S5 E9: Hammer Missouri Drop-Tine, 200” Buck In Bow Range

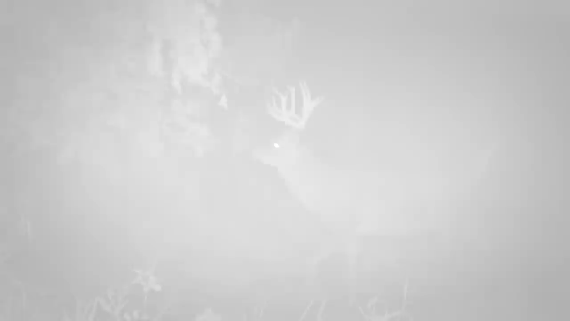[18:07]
There's one that's got split twos and split threes. It's a really nice deer. He looks fully mature. I don't have any history with that deer, but he looks like an old buck.
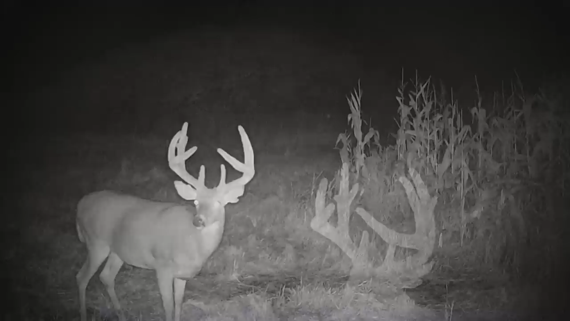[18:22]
I've seen him for three years now. So he's definitely five and a half, six and a half year old buck. Either of those two deer would be nice, but who knows what could be in here. I've only got, you know, like four cameras on this farm and I've only checked them twice.